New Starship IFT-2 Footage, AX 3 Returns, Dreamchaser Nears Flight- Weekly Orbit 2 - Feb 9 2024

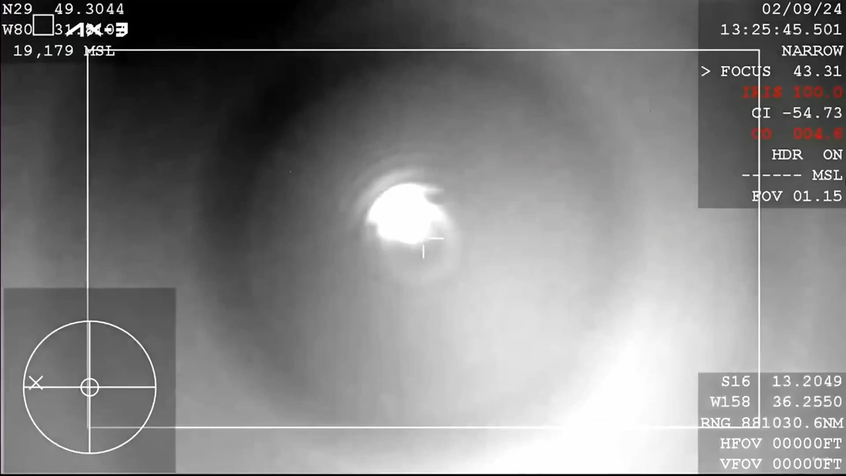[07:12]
the iss they successfully re-entered the atmosphere we had
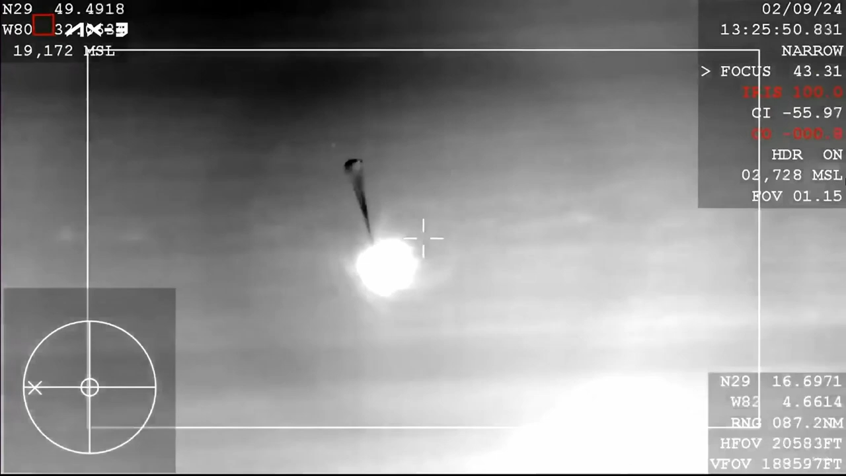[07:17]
good deployment of the drogue chutes and all four of the main parachutes also deployed successfully and